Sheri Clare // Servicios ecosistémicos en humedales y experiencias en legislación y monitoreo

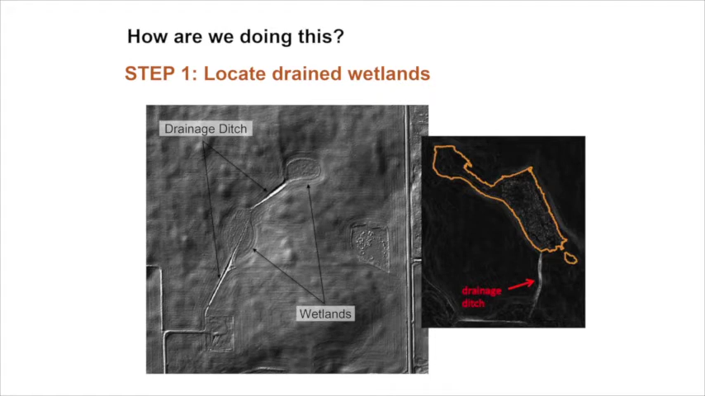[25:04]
and in order for us to identify potential participants in the auction, we had to know who our pool of potential bidders were. So, we used remote sensing and worked with LiDAR data.